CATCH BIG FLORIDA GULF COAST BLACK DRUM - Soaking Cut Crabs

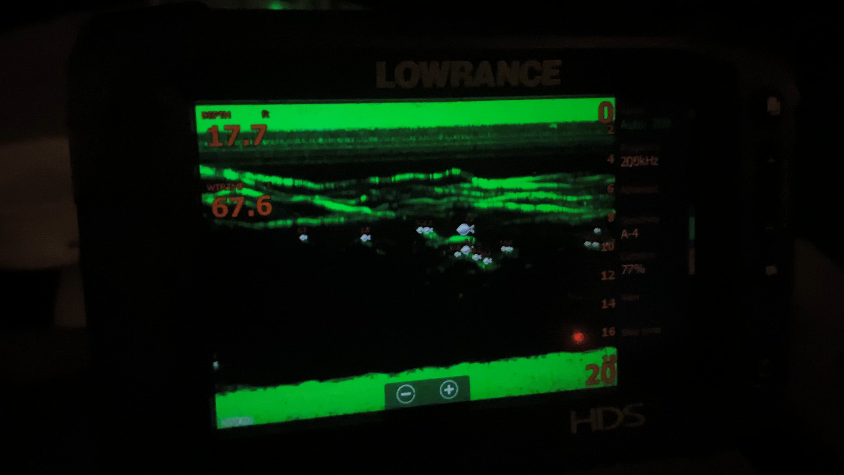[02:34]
Here, here, here, here. Here's the big ones right there. That's the group of Black Drum right there.
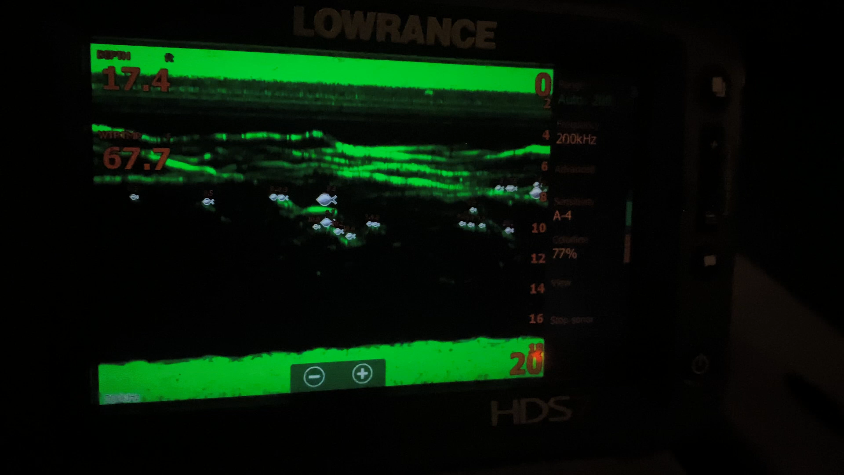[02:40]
And sometimes, underneath the boats, that's a pile. Rob, you see that right there? That's a pile of Big Black Drum. They're in the light.
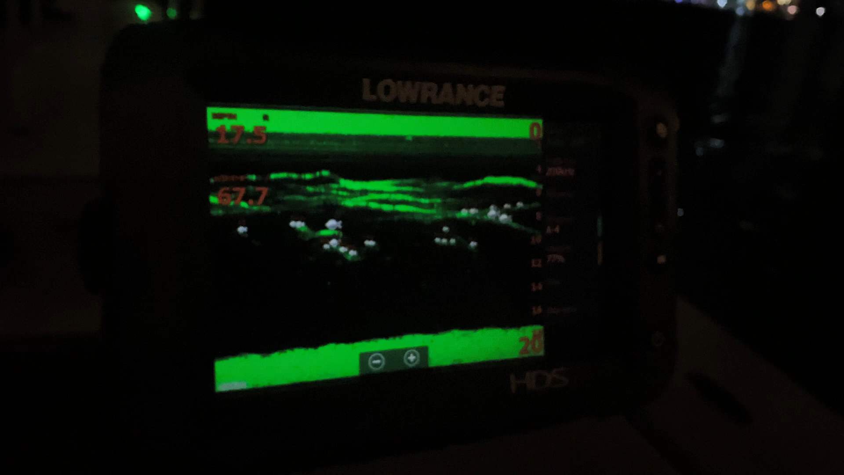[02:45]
We just ripped it kind of into it, spot lock it down, right here behind us.